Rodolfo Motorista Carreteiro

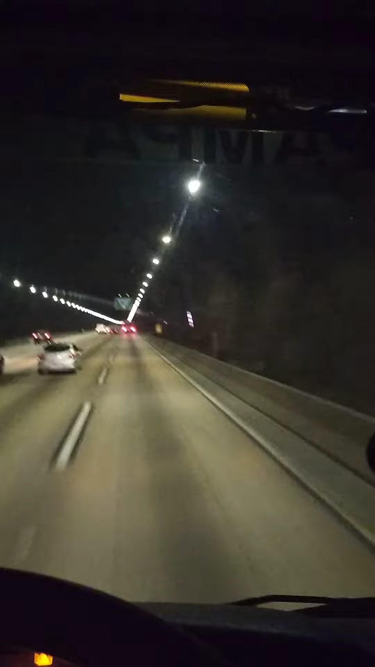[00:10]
retrovisor E é isso aí meu patrão Tamo chegando aqui na Anhanguera Tamo no rodonel aqui descendo O túnel, cê tá doido motorista É isso aí meu patrão